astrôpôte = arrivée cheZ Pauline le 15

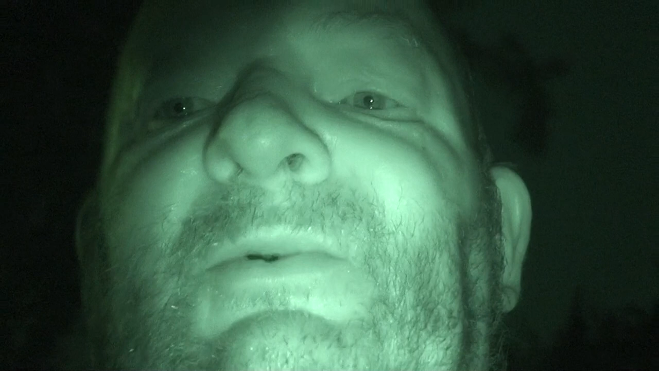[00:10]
monde qui est pas en vert tout le temps je sais pas où qu'on l'enlève je connais pas la caméra place où j'ai eu de moult révélations je suis arrêté pour fumer une clope comme ça et là je vais aller filmer c'est un peu du flamenco chez pauline barque clorelle et on va aller voir même si tout le monde sera pas en vert j'ai pas lu la notice je ne sais pas que s'il se passe on y a de la batterie avec 33 minutes faut faire gaffe
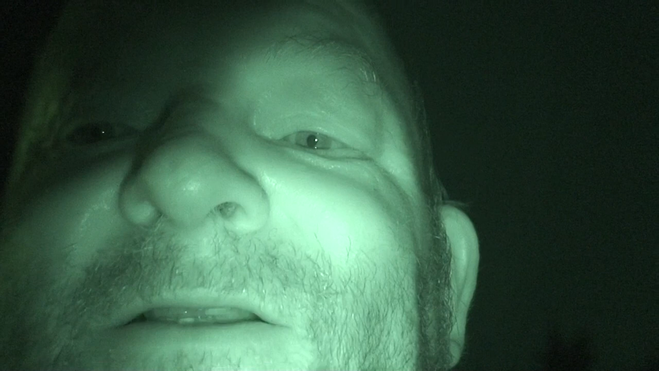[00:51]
donc bien sommes bien ce 15 juillet m17 2017 tout ira bien dans l'espace temps il ya un écran il écrivait j je pense c'est quoi il est tactile il est tactile le truc tu
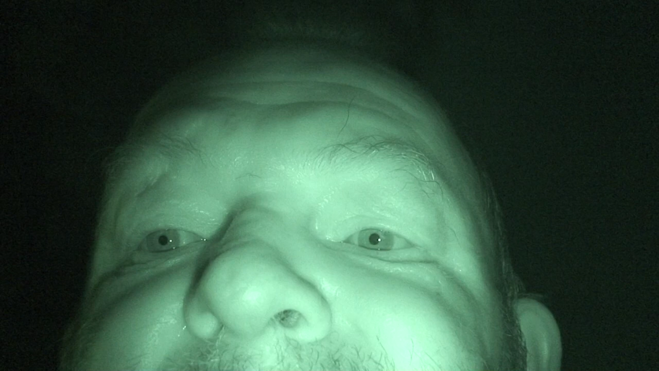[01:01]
es à 32 35 minutes il n'a plus que 32 j'ai fini qu'une minute ça vache ou bon on va aller voir